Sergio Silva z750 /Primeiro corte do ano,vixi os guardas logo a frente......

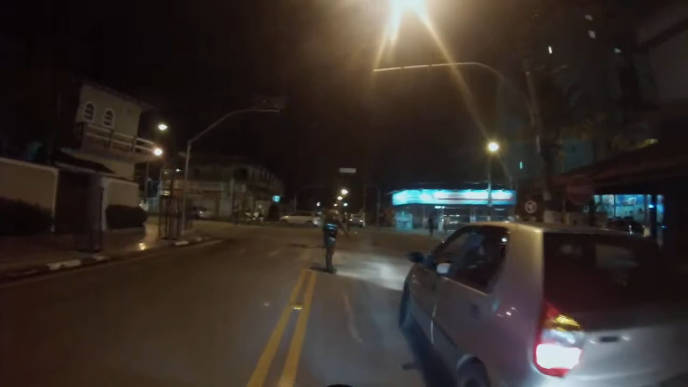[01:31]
Beleza, mano. Beleza, garoto? Vamos passar reto, né? Se você montar, organizando o trânsito aí, ó. Tá vindo eu e um parceiro aqui, ó.
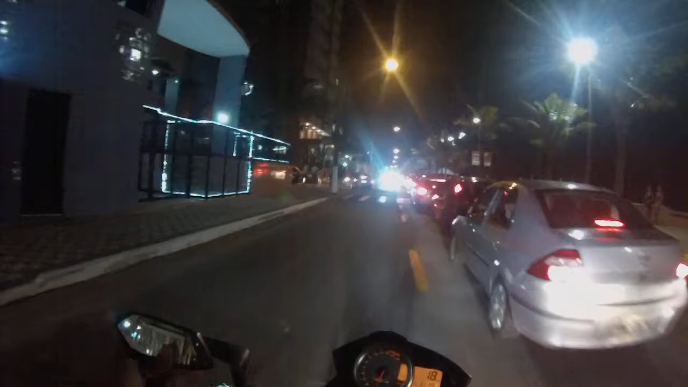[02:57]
Tentando chegar num... Não tem como andar, é muito difícil. Esses dias aí a gente andou só de... Só de Honda B, só. Porque é suave, né? O rolezinho de Ibiza é suave nesse trânsito aqui, mano. Que não é um trânsito, né? É um fluxo meio pesado.
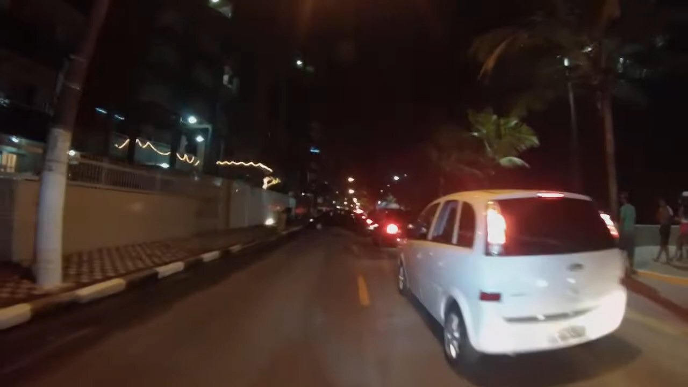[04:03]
Top. O mano fazendo uma manobra no meio do trânsito aqui. Para ajudar, né? Lógico. Faz parte. Afinal, é ano novo, né? Não podemos...
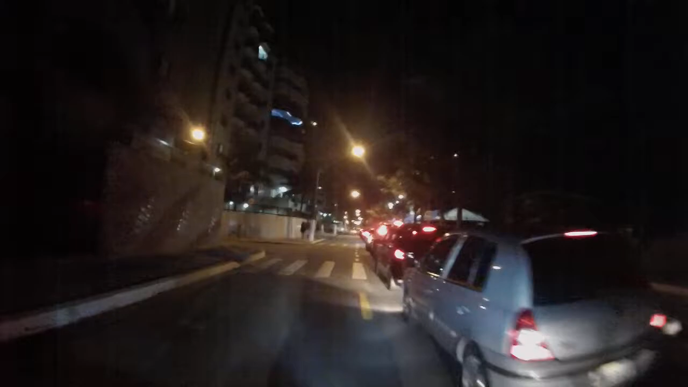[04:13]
Bicho, o negócio está sério para cá, hein? O pessoal está descendo ainda a pé.
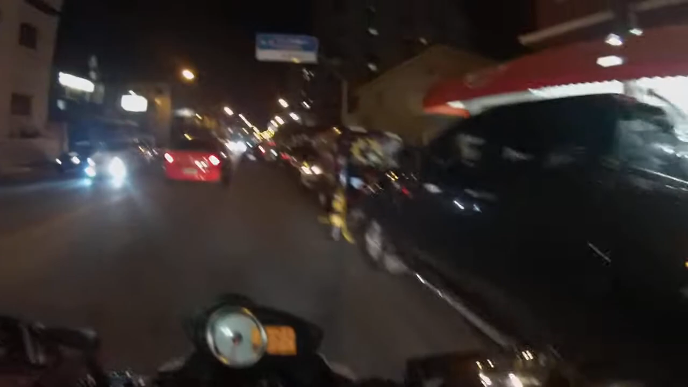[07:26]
Os caras ajudam também, né, mano? Os caras estão sempre aí. Vamos tentar encostar pelo lado de cá ali no fluxo ali, mas...